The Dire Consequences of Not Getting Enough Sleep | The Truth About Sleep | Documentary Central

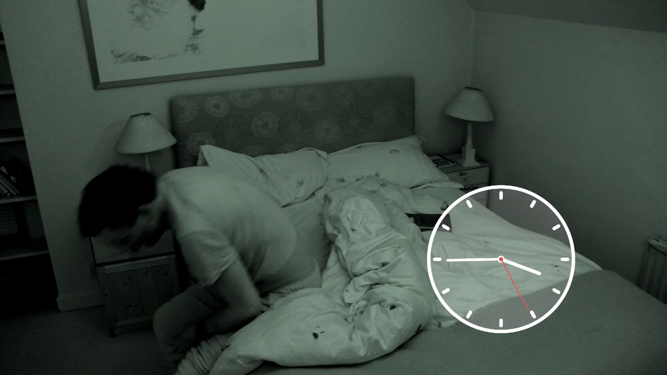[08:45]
Oh, dear. So, it's kind of...
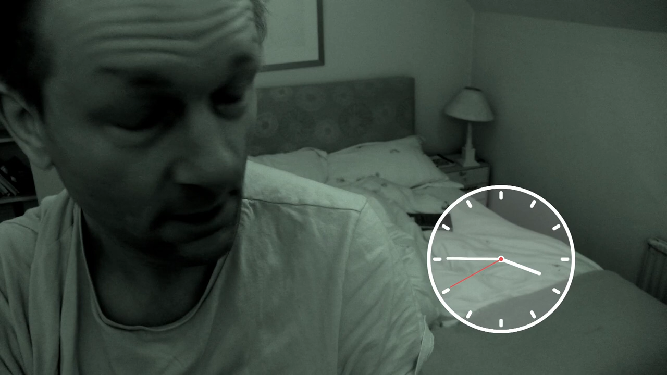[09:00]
3:45, and in the morning, 3:45 a.m, and I am reasonably awake. I think I might read for a little bit and try and go back to sleep again. Doing pieces of camera this time in the morning is not fun. Okay. During deep sleep, our brains are busy laying down memories. It's also a time when scientists think our brains are being spring cleaned, toxins and waste washed away,
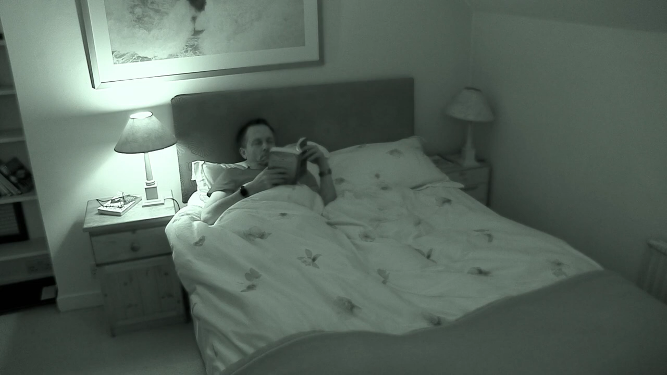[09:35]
and our bodies should be getting some well-earned rest. But in my case, this clearly isn't happening. I'm waking up during the middle of the night, which is annoying and rather worrying. So should I blame my lifestyle or my genes?
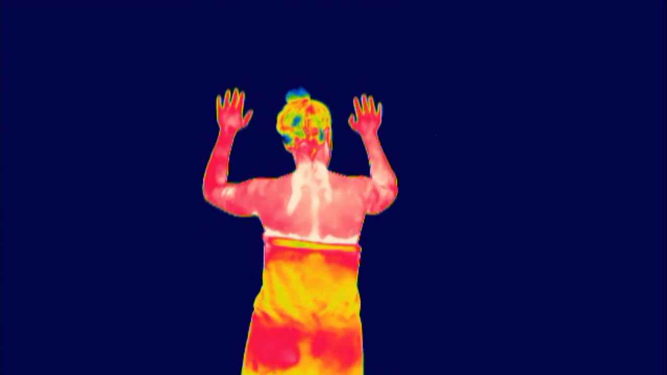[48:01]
It's thought that this cooling of her core body temperature will tell her brain to go to sleep.